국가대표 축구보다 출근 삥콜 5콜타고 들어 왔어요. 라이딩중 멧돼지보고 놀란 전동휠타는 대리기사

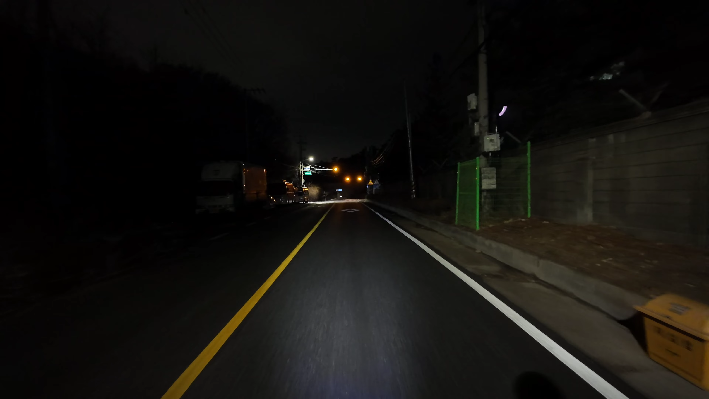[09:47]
와 방금 멧돼지 봤습니다 멧돼 멧돼지가 산에서 이렇게
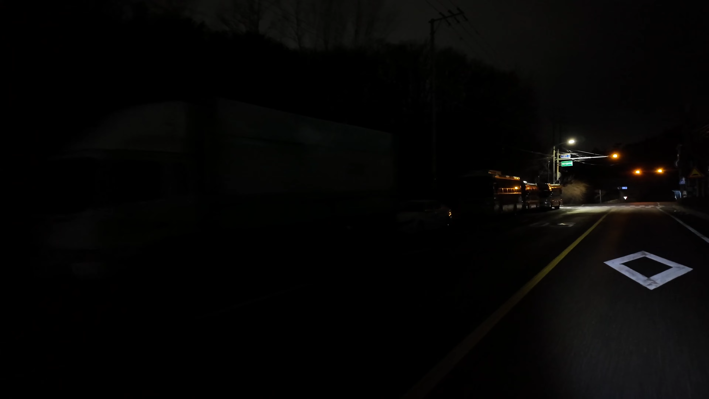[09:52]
좀 막 산속으로 뛰어가는거 있잖아요 저 저를 보고 놀래서 근데 그 멧돼지가 진짜 와 와 등... 등치가 범상치 않았는데 저도 깜짝 놀래가지고
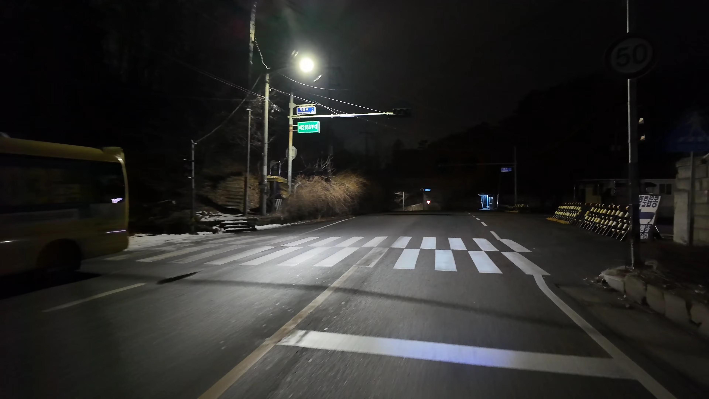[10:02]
아 이거 들깨에만 위험한게 아니고 멧돼지 어우 배가
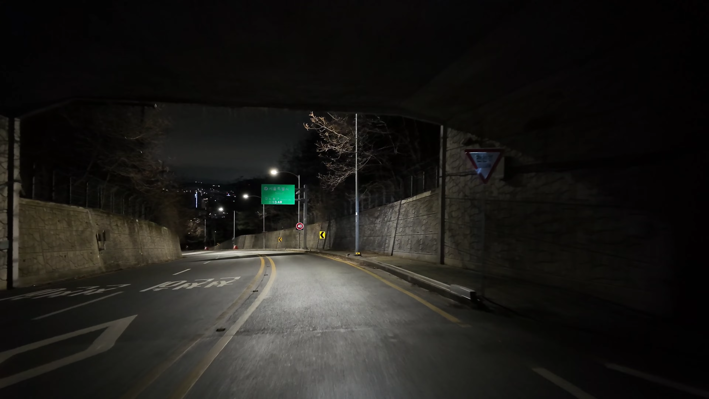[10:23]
와 여기 내려가다 저기 개 사육장이 있는데 이 막대기 카메라봉입니다
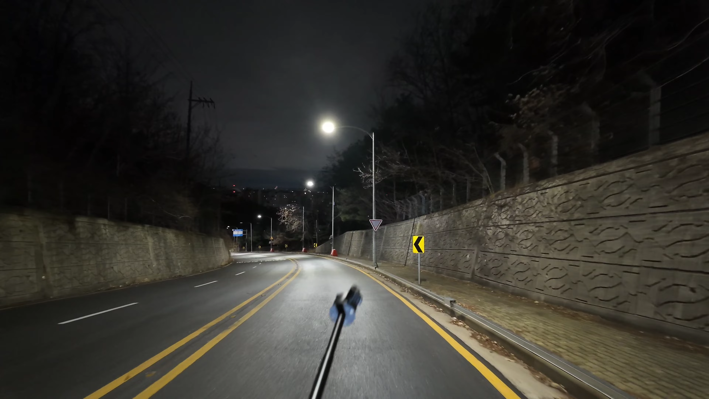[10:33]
아니 카메라봉 카메라봉을 이렇게 빼고 이렇게 걸어가야 됩니다 그렇지 않으면 갑자기 그 들깨 들깨들이 거기 개 사육장 근처에서 막 배회를
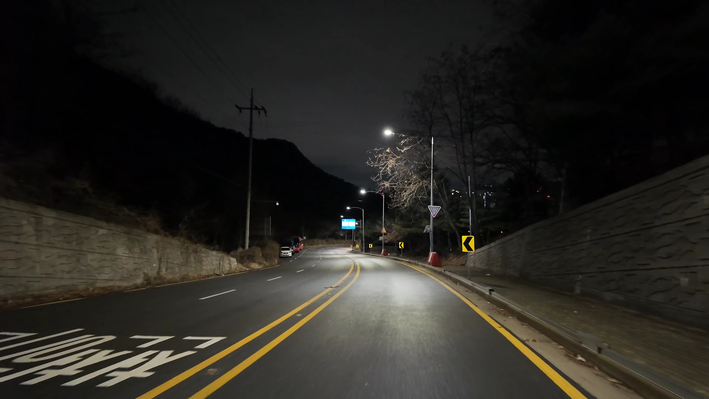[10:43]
하거든요 그 개를 풀어놓는 경우도 있어가지고 들고 가야 됩니다 아 아 조심하십쇼